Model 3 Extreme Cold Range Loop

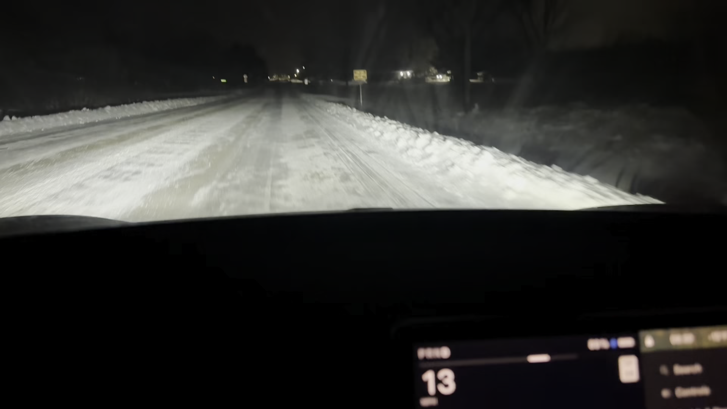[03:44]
You can see this nice, lovely weather here. Everything is frozen. The car is frozen. It squeaks and rattles like crazy. So, alright, let's go ahead and drive. Turn off the phone. We'll have to see if I'm able to complete my driving test. I'm hitting snow drifts a foot deep sometimes, so they're just narrow things that are easy to get across, but it may not be able to
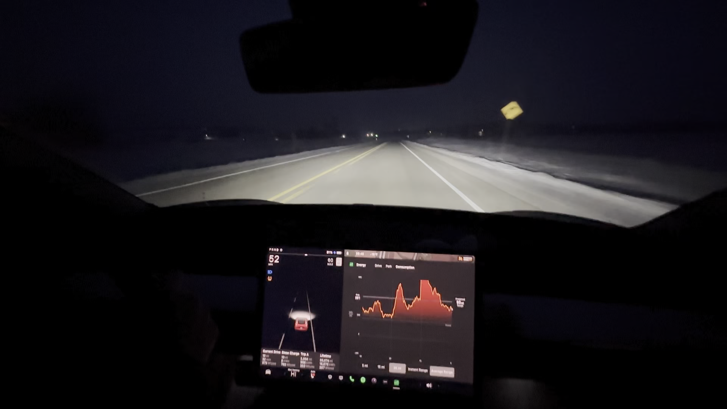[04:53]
but at the same time, the heater's on. So, the heater actually uses more energy the slower you go, because it's a time-based draw, whereas the speed is going faster adds more resistance, wind resistance. I'm not trying to get exactly the same speed test. It's more just to show how much this hurts your battery.